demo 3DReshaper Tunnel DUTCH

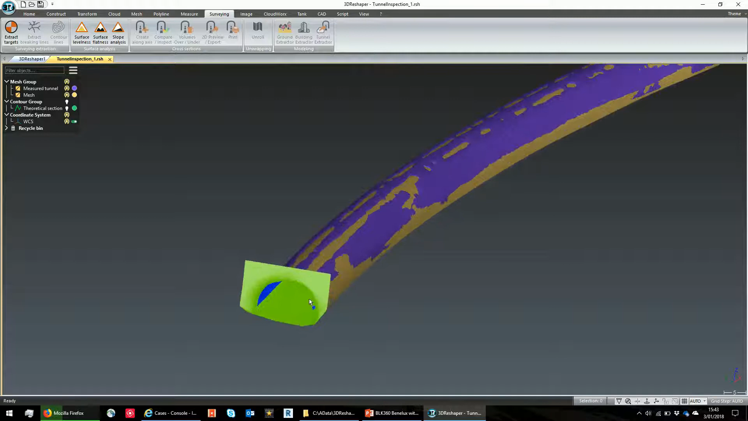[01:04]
Het eerste wat we daarvoor nodig hebben is eigenlijk de aslijn van de tunnel. In dit geval hebben we die nog niet. Ik ga even mijn tunnel een beetje transparant zetten.
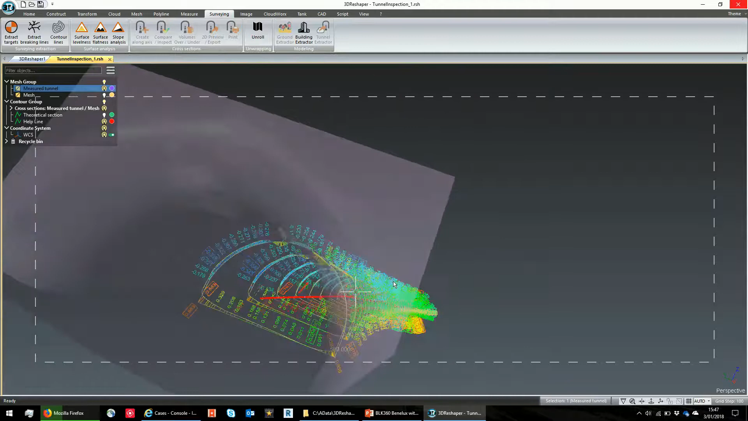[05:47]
En dan kunnen we ons een beetje beter positioneren.